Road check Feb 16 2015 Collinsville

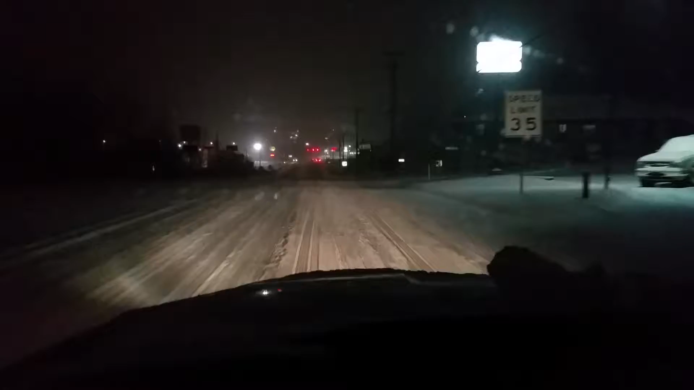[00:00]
Alright folks, we are now on Virginia Avenue in Collinsville and it is about as deserted as it gets to the stretch of road. I'm going to turn the windshield wipers down just for a second so that you can get a good idea of just how snow-covered this road is. Now when we were on Commonwealth just a few minutes ago, we were able to notice that there were some chemicals that had been laid down. It appeared to make a little bit of a trough and that appears to be the case here in Collinsville as well.